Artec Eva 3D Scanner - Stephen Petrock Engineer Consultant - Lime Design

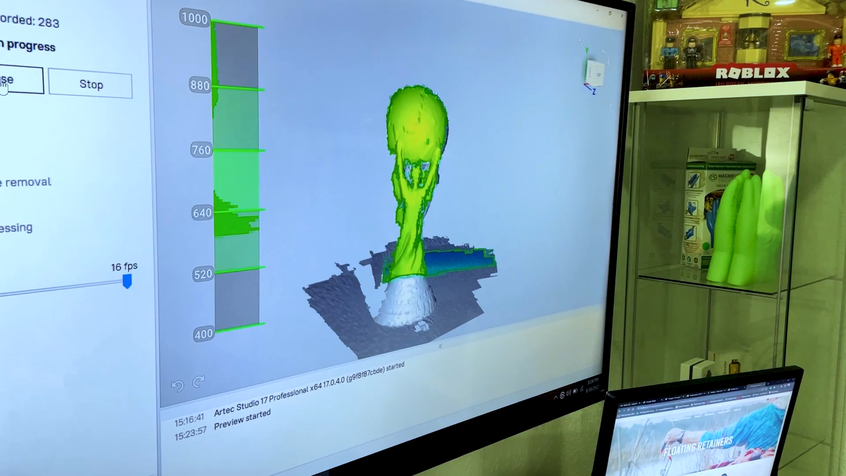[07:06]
used with let's say a turntable absolutely yeah turntables are and
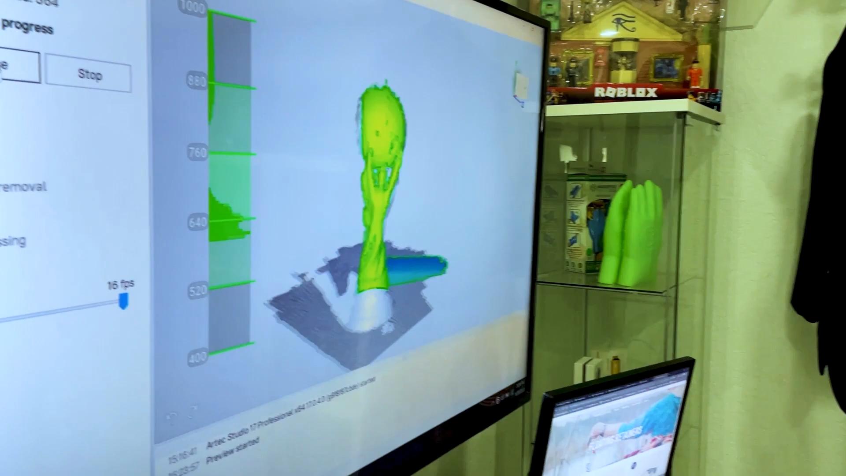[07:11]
see I'm turning around it right I'm gonna keep walking all the way around this but
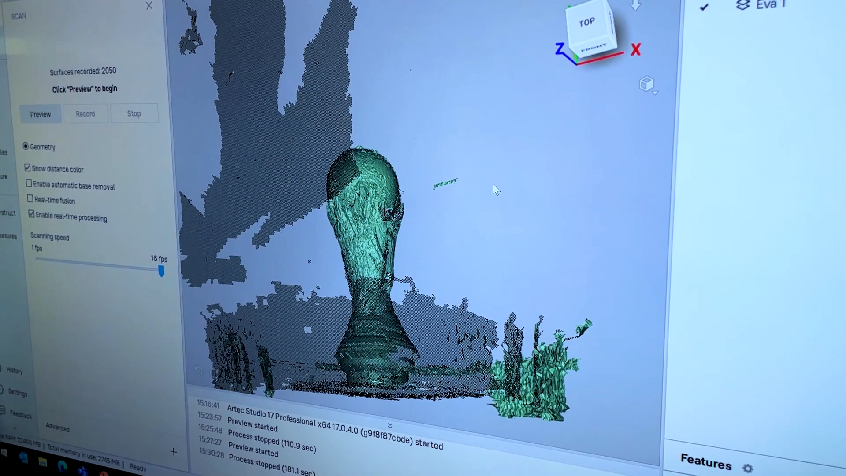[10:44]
let's see I don't know how well it's gonna pick up those bolts so we have to we have to probably prepare the
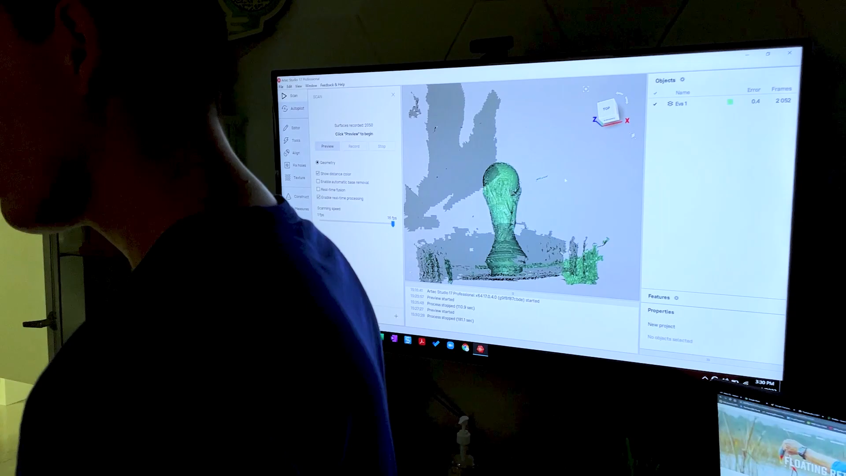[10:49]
bolts right what inside there I mean remember it's got to make icons but the thing